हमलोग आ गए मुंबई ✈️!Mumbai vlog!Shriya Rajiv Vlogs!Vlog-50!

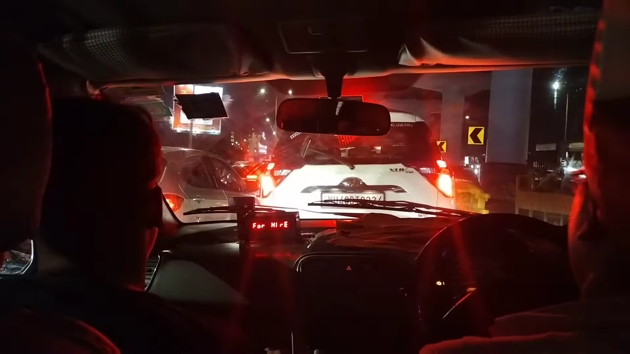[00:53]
ज़्यादा टाइम लगा कि इतना ज़्यादा यहां पर ट्राफिक रहता है लग बग दो